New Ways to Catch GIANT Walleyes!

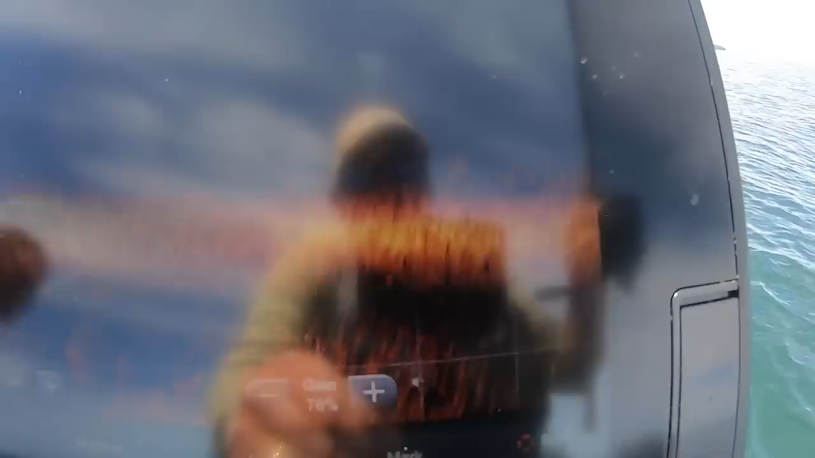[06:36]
See those? Those are all 70 feet right in front of me. We got 10. Oh, it's a giant.